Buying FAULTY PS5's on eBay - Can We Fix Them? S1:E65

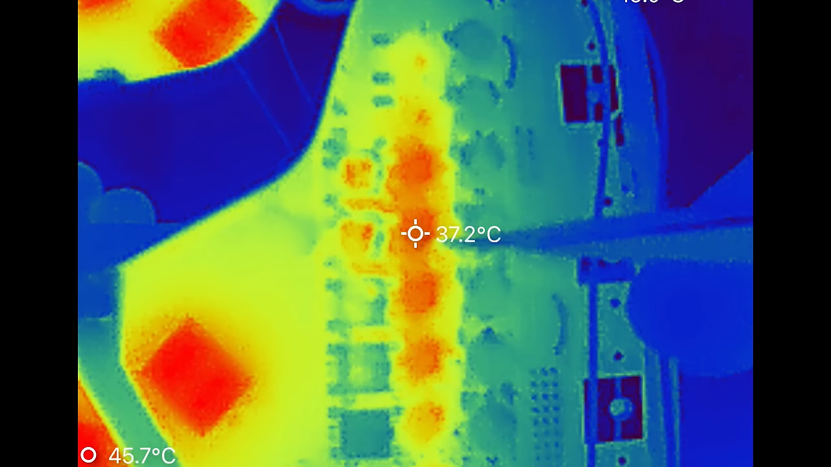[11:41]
On screen: spot 37.2°C
And it turns out majority of them were actually pulling a decent amount of heat around about the 30 to 40 degree mark, which is acceptable.
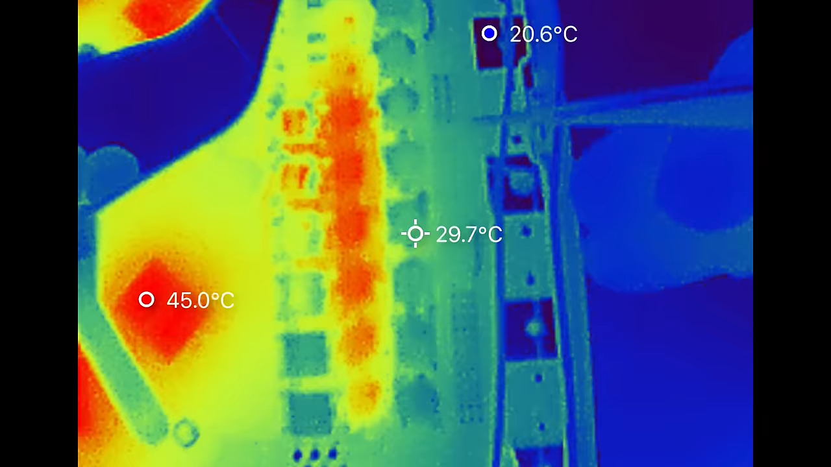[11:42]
What I did, however, notice is that the two at the bottom weren't really heating up.
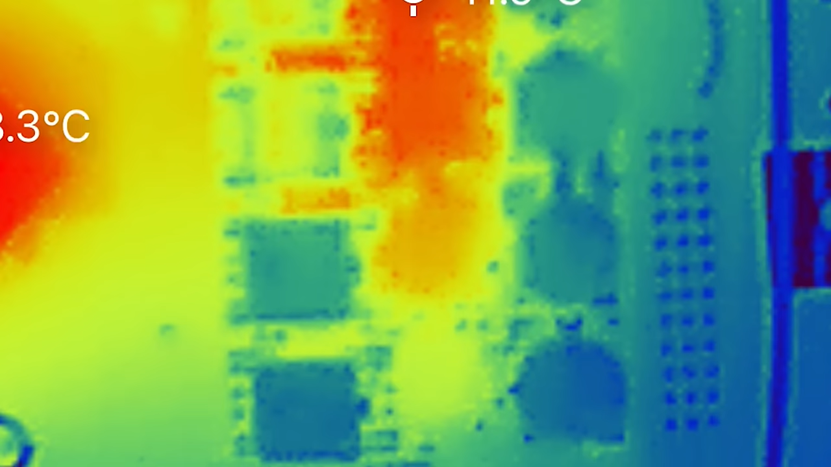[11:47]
In fact, they would sometimes get like pulses of heat and then that would dissipate very, very quickly.